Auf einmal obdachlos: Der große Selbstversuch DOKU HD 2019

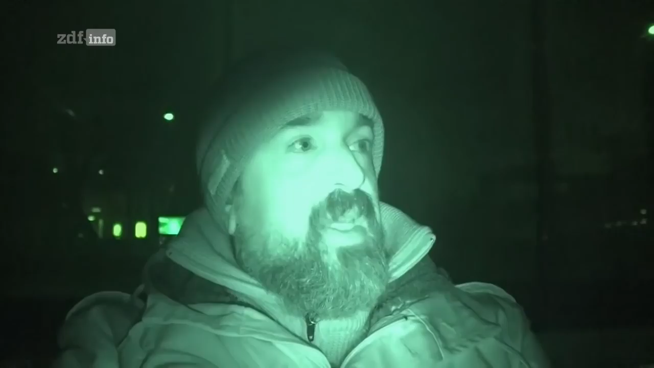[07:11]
Ich bin jetzt so lange durch die Gegend gelaufen, dass ich schon nass geschwitzt bin, was nicht gut ist für die heutige Nacht, weil es ist noch kälter als gestern. Und ich habe mir jetzt hier unter so einem Vordach, ziemlich in der Innenstadt, einen Schlafplatz gesucht. Das ist hier mehr oder weniger so eine Art öffentliche Toilette für die Leute, die vom Feiern nach Hause gehen. Jedenfalls riecht es hier so heftig nach Urin. Ganz ehrlich, es ist mir mittlerweile echt egal.
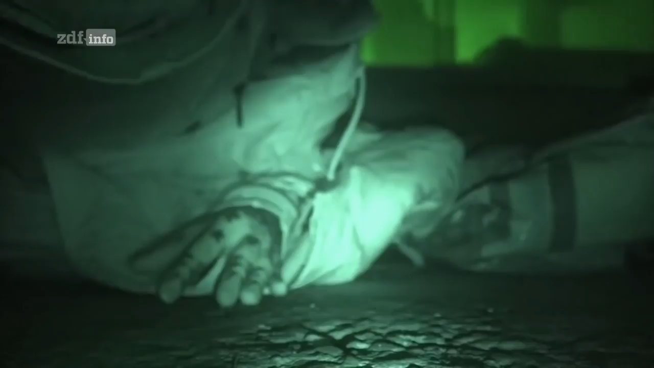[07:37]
Das Licht ist jetzt angegangen hier in den Büroräumen. Und ich hoffe mal nicht, dass jetzt jemand kommt und mich hier wegjagt.